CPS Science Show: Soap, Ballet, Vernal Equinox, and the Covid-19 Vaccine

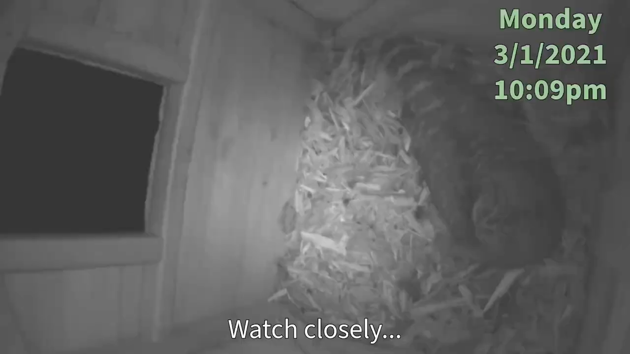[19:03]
Watch closely. What do you think the prey is? Try to guess which meal was a nocturnal animal.